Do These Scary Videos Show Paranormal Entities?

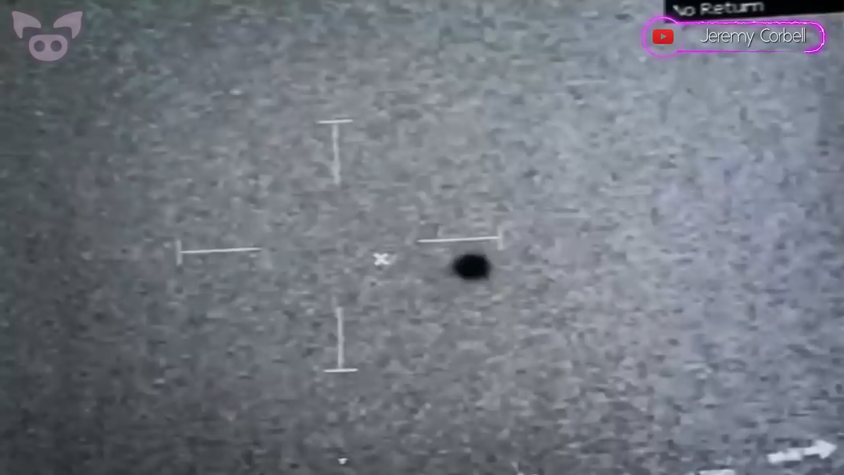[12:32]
was captured in July of 2019, off the coast of San Diego by the US Navy. At around 11 p.m. PST, USS Omaha spotted an unidentified object moving through the air.
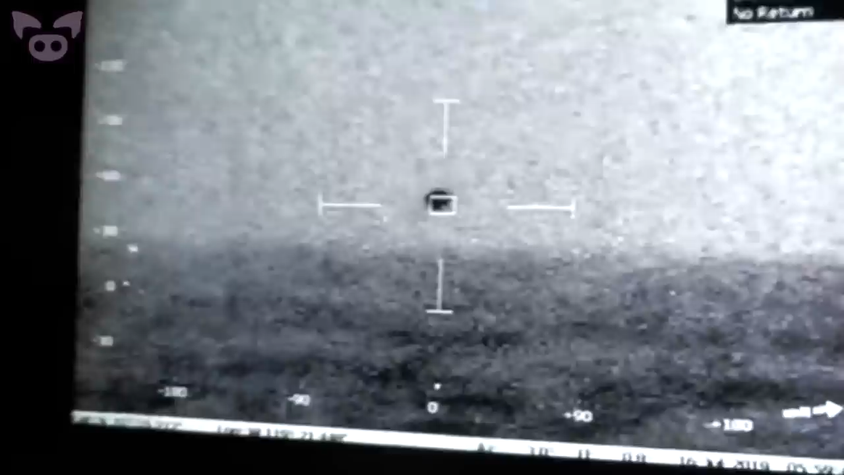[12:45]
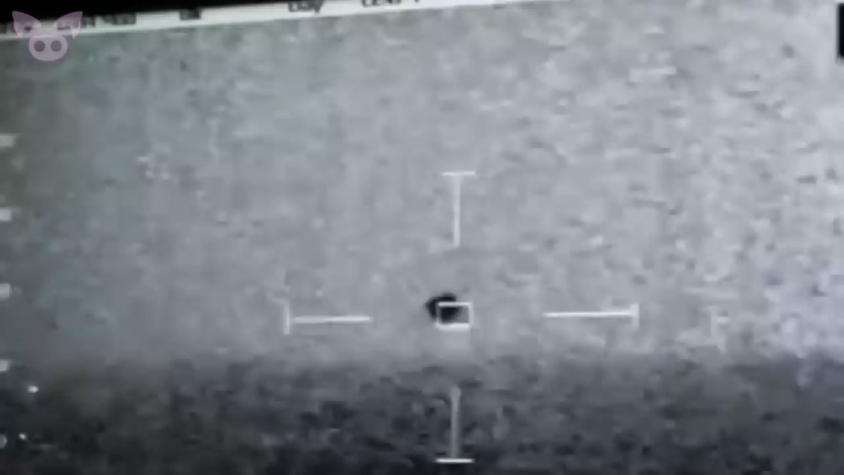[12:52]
It flew straight into the water and disappeared from sight.
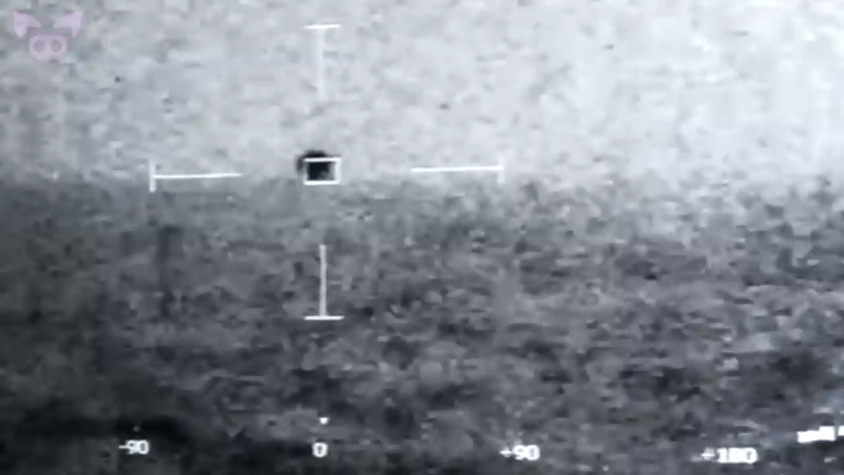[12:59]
The footage was released to the public by documentary filmmaker, Jeremy Corbell.